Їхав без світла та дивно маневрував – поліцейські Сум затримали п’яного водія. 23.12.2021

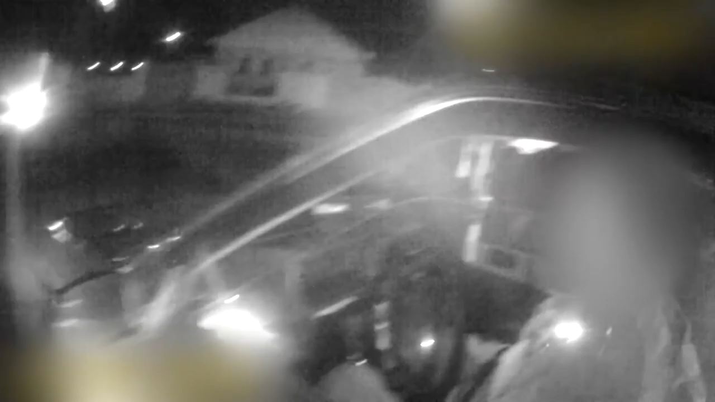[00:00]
Увагу поліцейських привернув автомобіль ВАЗ-21, який рухався в темряві без увімкненого світла фар та підозріло маневрував.
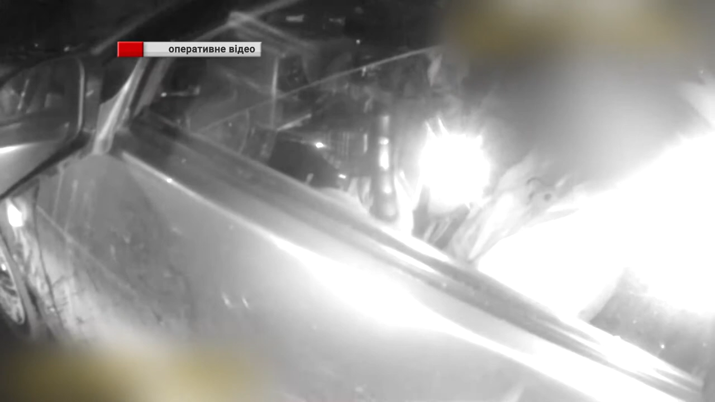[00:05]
Коли ж патрульні спинили машину, то побачили п'яного водія.
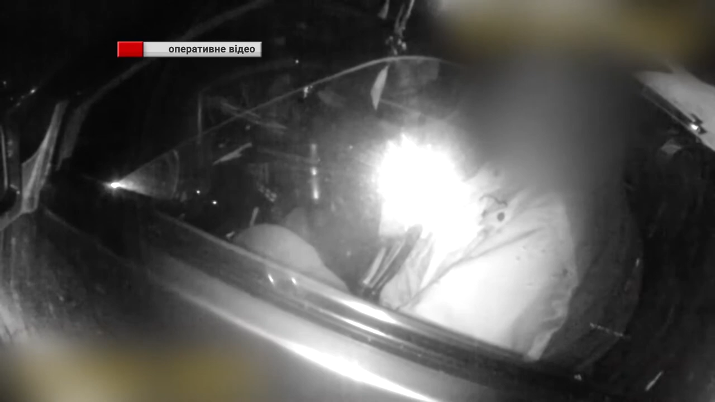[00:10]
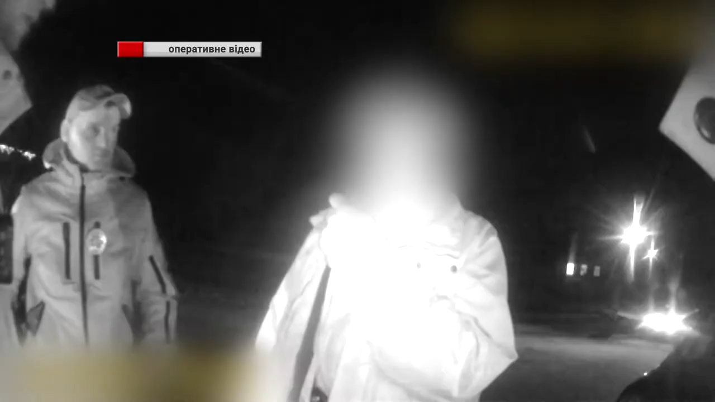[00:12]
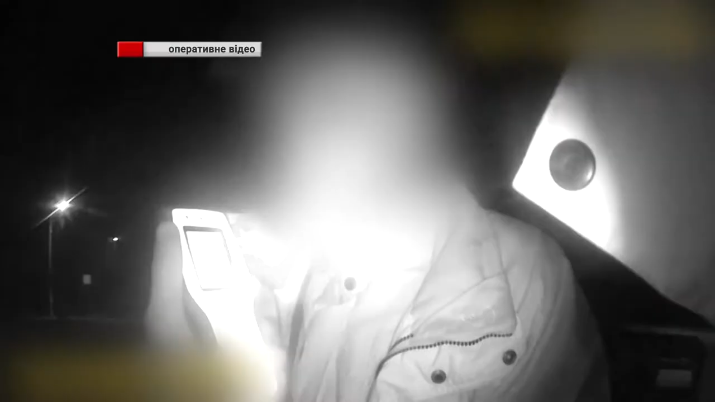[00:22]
Стан алкогольного сп'яніння підтвердив результат тесту, який водій пройшов на місці зупинки.
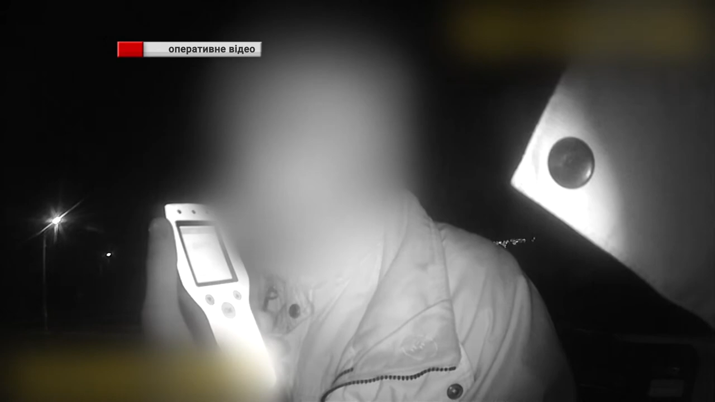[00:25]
Прилад Драгер показав результат 3,27 проміли алкоголю, що в понад 16 разів перевищує допустиму норму.